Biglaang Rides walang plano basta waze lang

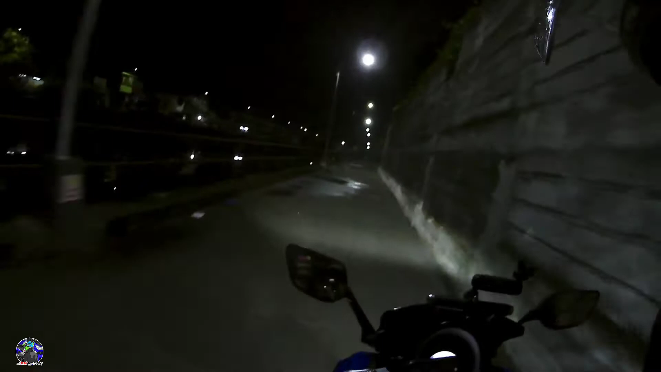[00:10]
Meron kaming surprise ngayon. Biglaan lang nagkahiya ng grupo. Kabite. Sana maging maayos ang biyahe namin. Sana nga umulan. So napakaganda ng Maynila, nasa Maynila na kami.
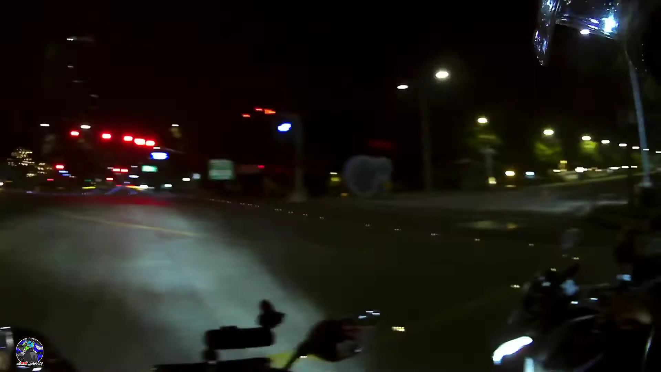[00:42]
Dire-diretso na tayo rito, di ba? Coastal? Coastal? Tambo. Oo, patambo.
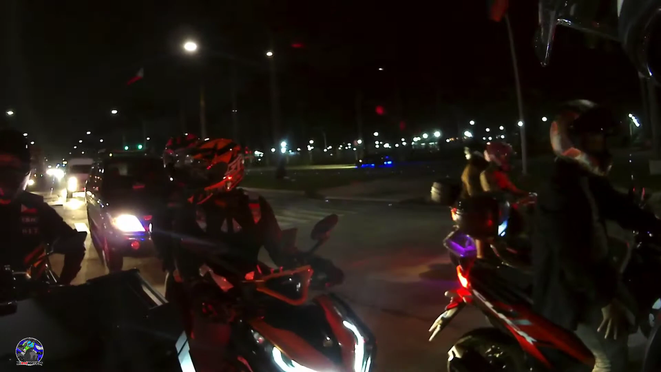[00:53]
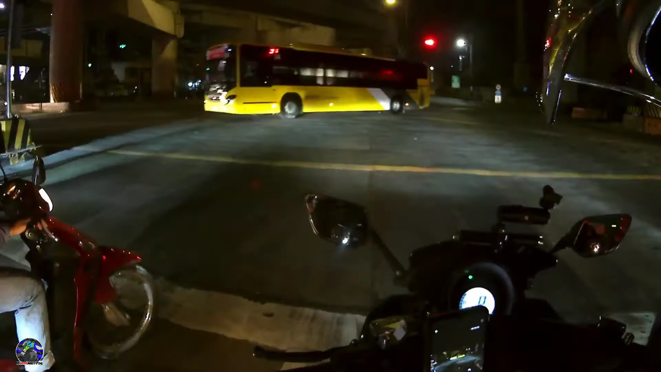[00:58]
Napakaluwag ng biyahe ngayon, nandito na tayo sa Coastal.
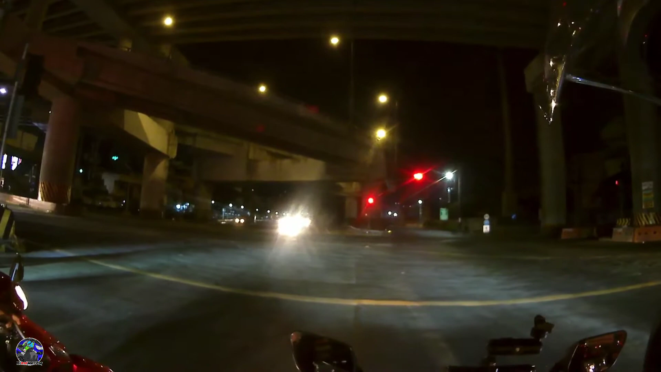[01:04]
So patambo na tayo. Shoutout nga pala kay paring Dexter De La Peña ng Motolab. Meron silang pwesto dyan ng accessories sa Caloocan, Tenabinyo.
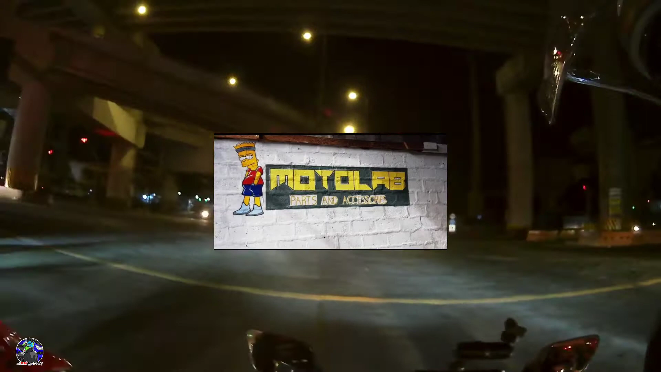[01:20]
So try nyo makapunta dyan. Mga Tenabinyo, alam ko kung dyan nagkakamali, mga 3rd street sila. Motolab, napakagaling ng mekaniko na yan si Dexter. Shoutout sa'yo pre.
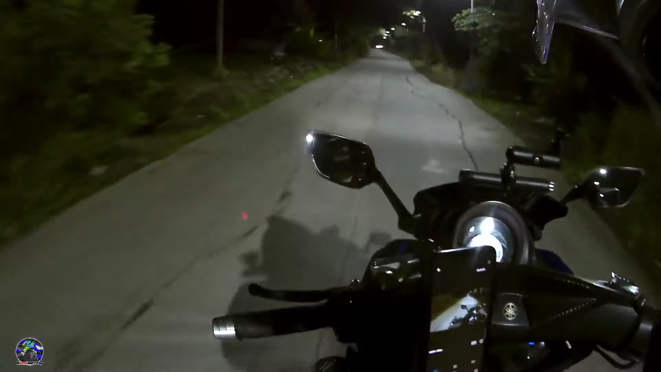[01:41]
Lapit-lapit na. Arr. Kaso yung daan dito medyo